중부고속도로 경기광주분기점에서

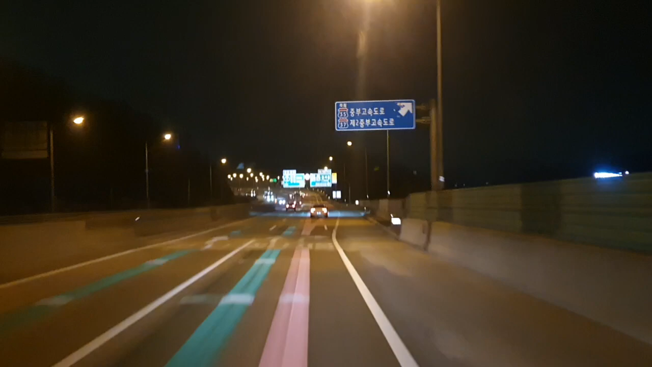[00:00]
여기는 풀게이트입니다. 약 500m 앞 시속 60km 이동식 과속 단속 구간입니다. 잠시 후 오른쪽 방향입니다. 이어서 269m 앞 원톨링 풀게이트입니다.